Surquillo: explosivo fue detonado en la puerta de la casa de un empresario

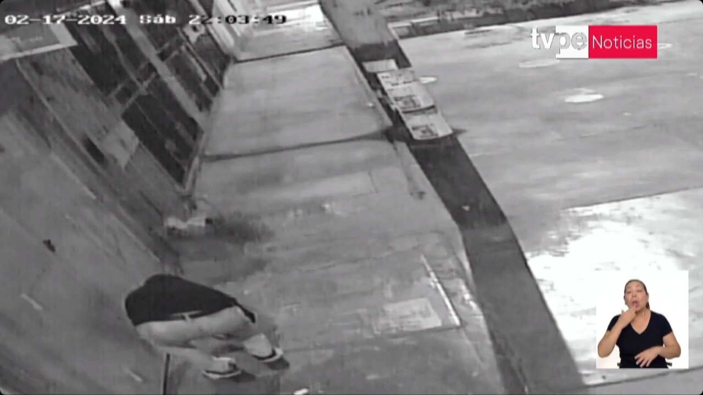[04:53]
Ojalá que las autoridades puedan realizar una exhaustiva investigación y determinar de alguna manera quiénes son estas personas, quizás deteniendo la cámara para poder captar el rostro de esta persona porque por supuesto se cubre con una capucha, algunos también utilizan gorras.